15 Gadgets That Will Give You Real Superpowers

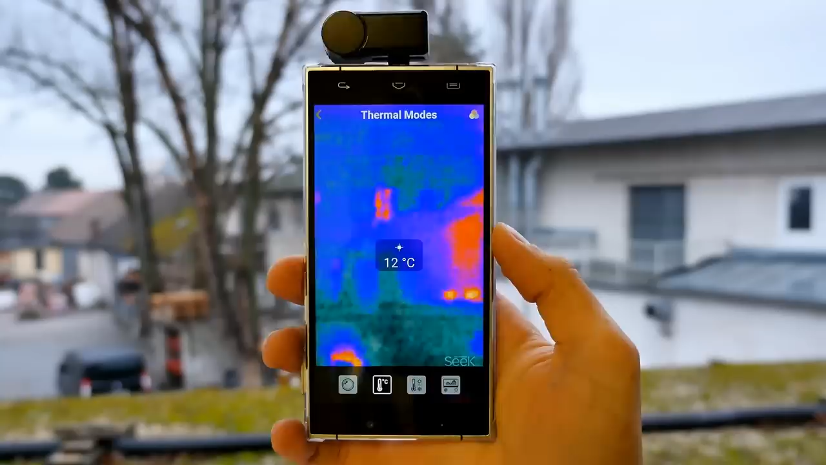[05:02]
On screen: spot 12°C
The Seek Thermal XR camera can be installed onto any smartphone to
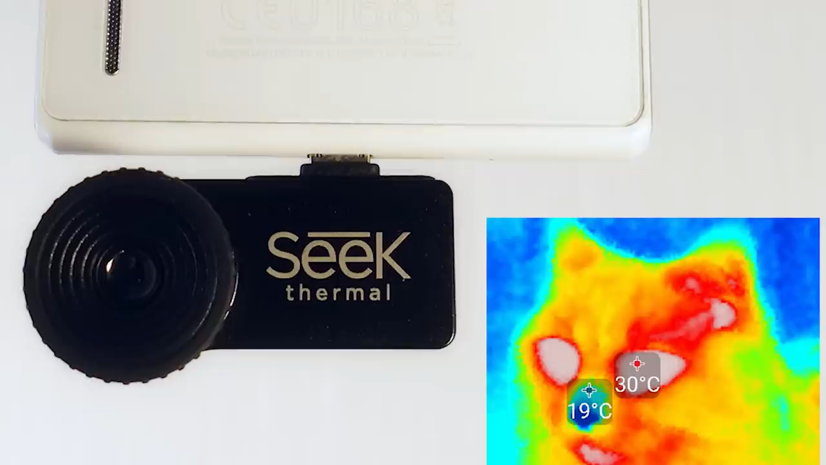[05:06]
instantly turn your pocket device into a professional-grade thermal camera. Why would you want a thermal camera, you ask? Well aside from ghost hunting, contractors and construction workers can use them to detect damaged insulation behind drywall,
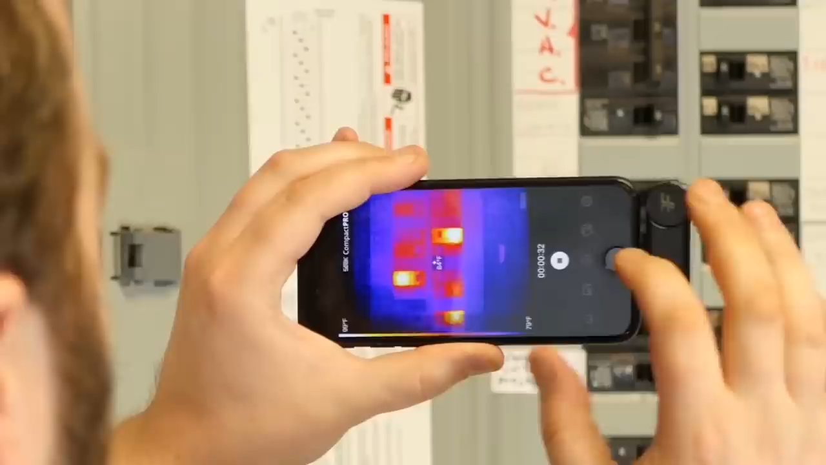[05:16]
electrical faults, and broken HVAC systems. It's a pretty cool gadget, and even if you're not a construction worker, you can still get some good use out of it.